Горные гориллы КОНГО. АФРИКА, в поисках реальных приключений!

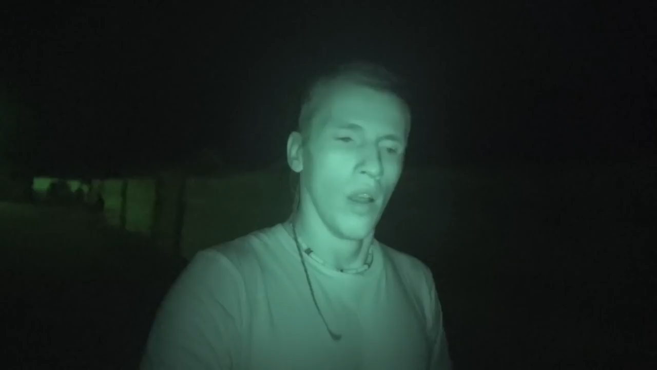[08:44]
В общем, границу не перешли. Приехали в 6:30, она уже закрыта. На улице темень кромешная. Работают только где-то здесь дизель-генераторы, слышно как. Ничего не видно, смотрю под ноги, чтобы не встать в лужу. Пойду поем конголезской кухни. Городок называется Бунагама. Кому интересно, посмотрите по карте, где он находится.
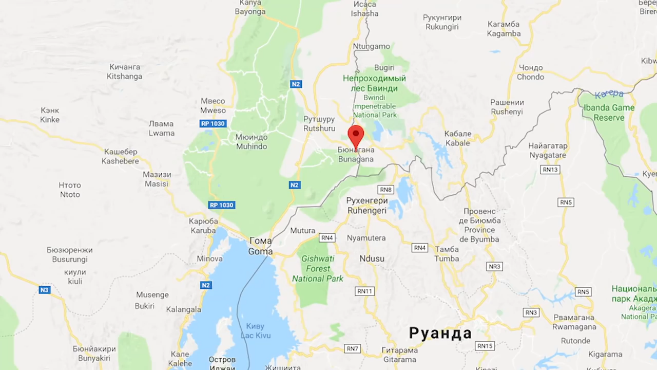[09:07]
На границе Уганды. Бунагана, Демократическая Республика Конго.
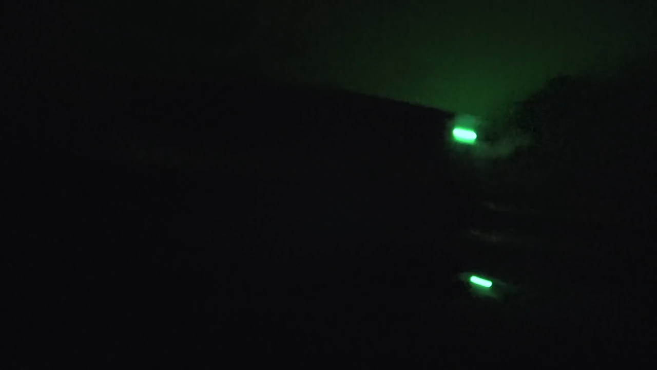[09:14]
Вот так вот, значит, выглядит он. Видите, да, ничего не видно. Вот один маленький фонарик есть. И все. Так, вот здесь ресторан, где я заказал уже кассава бред и рыбу.
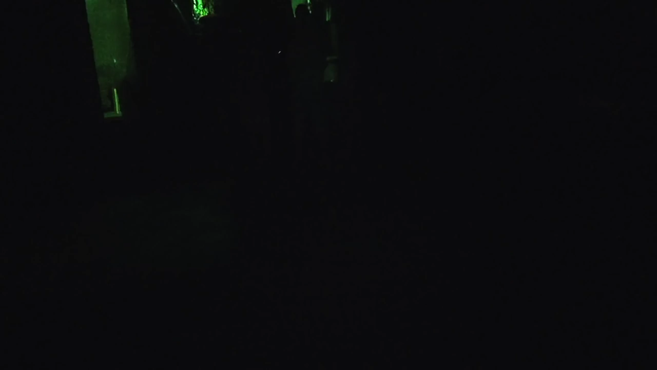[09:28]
Сейчас сядем, пойдем покушаем. Такая заведение.